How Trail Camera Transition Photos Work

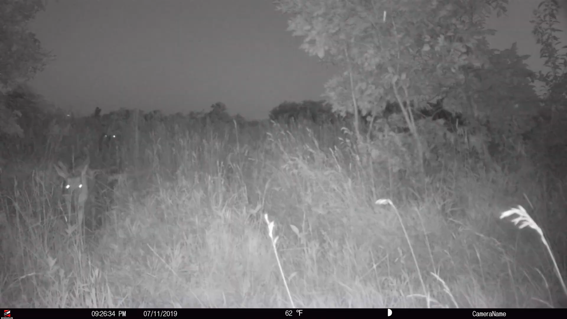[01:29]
So a transition photo or video is basically a grayscale photo or video. So it's not in color, but it's not in black and white, like a nighttime image.
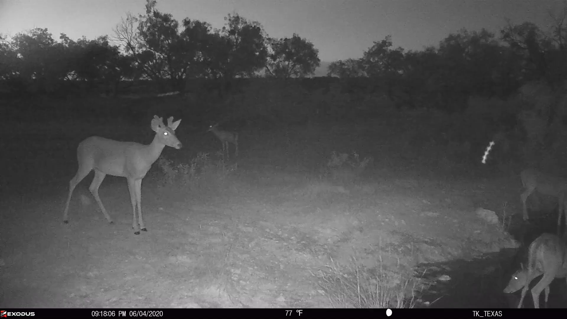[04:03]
So, as this camera takes a picture of something 50 feet away, 40 feet away, out into the edge of this field, the light metering system is going to tell that camera that there's less light available than what it actually is.